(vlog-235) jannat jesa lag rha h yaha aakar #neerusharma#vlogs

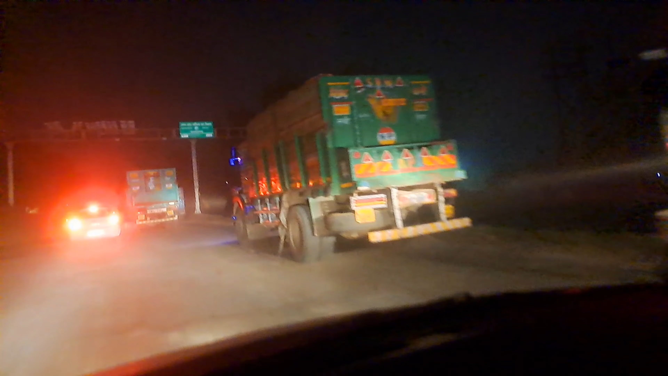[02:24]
ये देखिए जब से चल रहे हैं ना हम लोग, तब से ट्रक ही ट्रक आ रहे हैं, और ट्रक इसलिए आ रहे हैं क्योंकि दिल्ली में नो एंट्री जो है 10 बजे खुलती है, उसके बाद धड़ल्ले से ट्रक दिल्ली में घुसेंगे और अपना काम करेंगे।